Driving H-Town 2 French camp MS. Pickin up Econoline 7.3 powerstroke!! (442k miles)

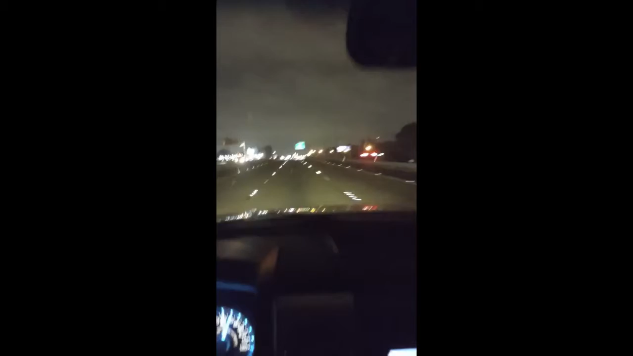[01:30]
Shreveport, Louisiana. Oh, this road's so bumpy, man. Oh, it's gotten smoother. Yeah, yeah, okay. 20 East. Oh, you see this? Good. Boom, boom, boom, boom. Yeah, I'm feeling that tire pressure right now, 40 PSI. A little bit high, maybe.
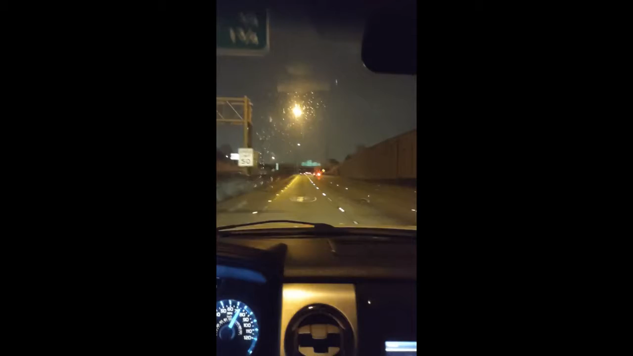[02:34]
it wouldn't be a drive without any rain, would it? Without any challenges, would it? Oh, everybody's swinging and banging over here. We back in the city. I'm about to swing and bang the wrong direction too, probably.
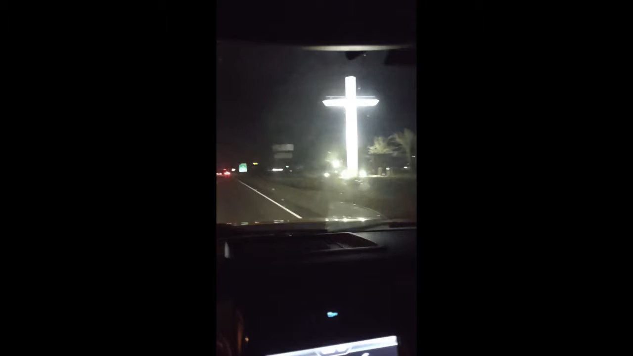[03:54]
Okay. Yeah, cool. Okay. Alright. Let's go. 20 East to by Mississippi. 30 minutes out from Vicksburg. Okay. Road King. Rolling solo, baby. Can't record and play the music at the same time, but you know we was jamming east, bound and down a couple times already.
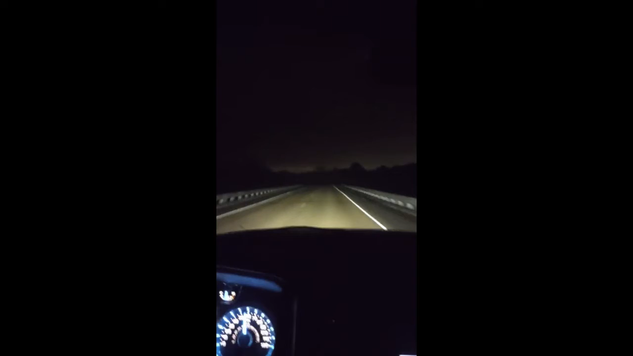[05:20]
It's dark and I'm scared because I'm gonna have to sleep out here somewhere by myself. What if Children of the Corn, somebody tries to kill me? I'm so scared. It's so scary. Lily! Wrong line. Yeah. Okay. Peace out. It is now even darker.
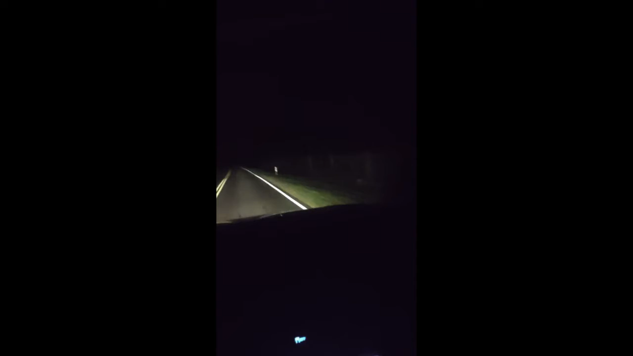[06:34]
See, where's the mugger? Where's the mugger at? Looks like you're back to the lake side over here. No deer for you. Boy, is it darker than a bitch out here. It's crazy. It's like some Spooky Hollow shit. Got the brights on. Not quite showing up on the camera.